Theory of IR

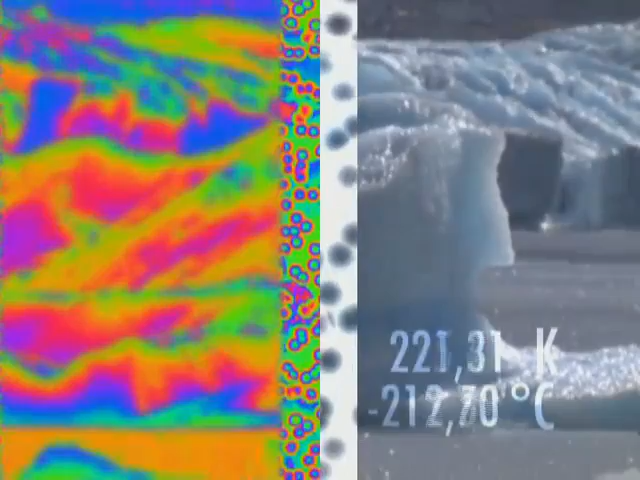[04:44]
Any object that has a temperature above absolute zero emits radiation in the infrared region. Even objects that we think of as being very cold, such as ice cubes, emit infrared radiation.
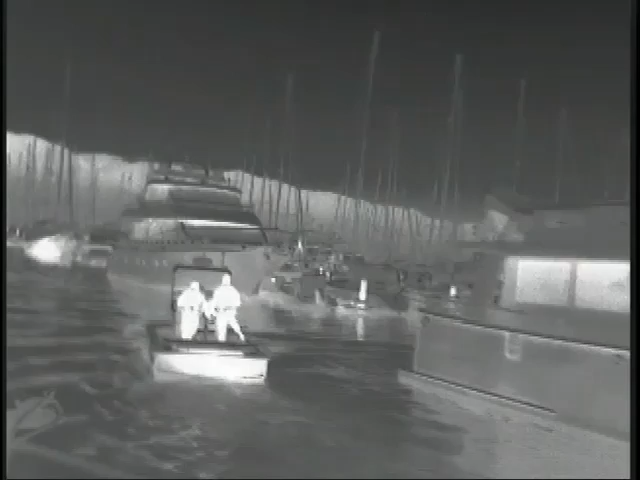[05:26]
Based on the differences in radiation, thermal imaging cameras can produce a clear thermal image, even in total darkness.
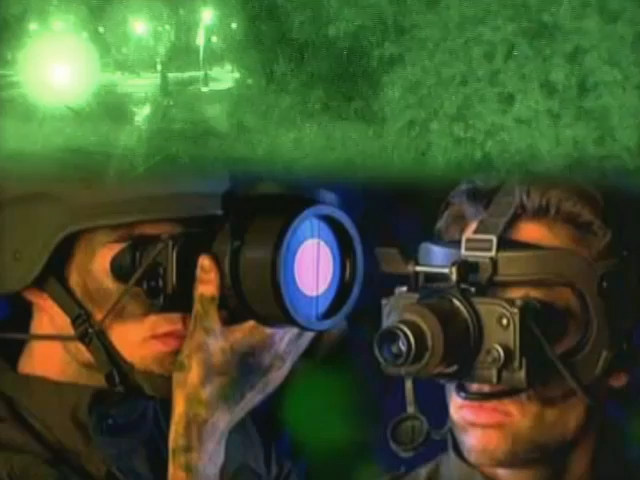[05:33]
Thermal imaging is not the same as using night vision goggles.
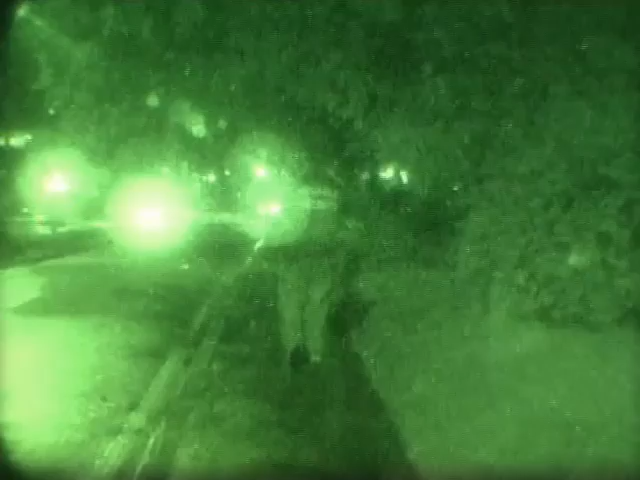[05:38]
No, night vision goggles amplify small amounts of visible light, so that objects can be seen at night.
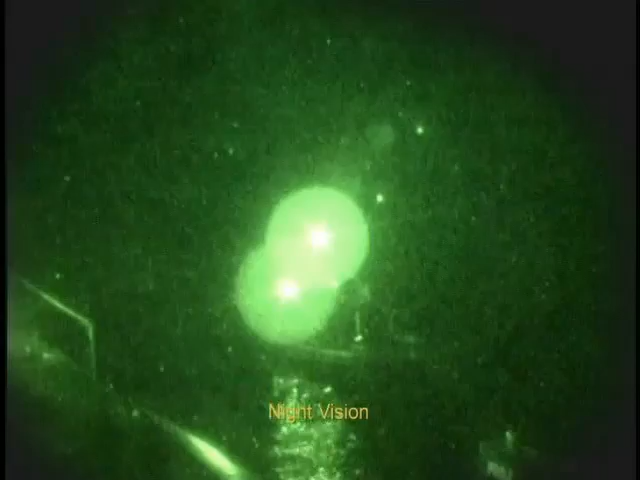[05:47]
Thermal imaging works by detecting the heat energy being radiated and needs no light at all.
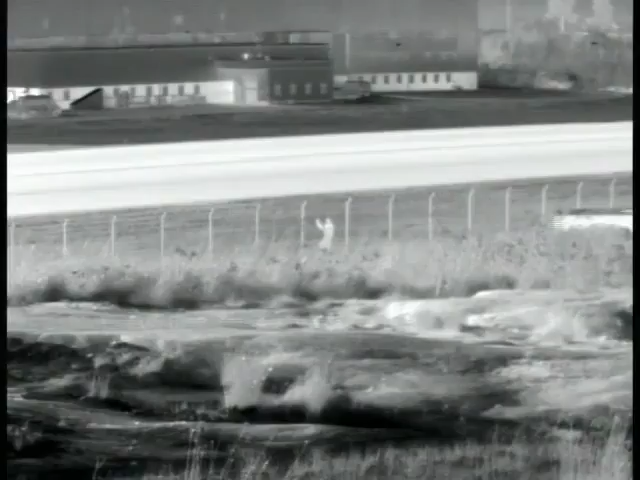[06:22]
Cameras with cooled detectors like the FLIR Systems HRC can also be equipped with a continuous zoom on the infrared range.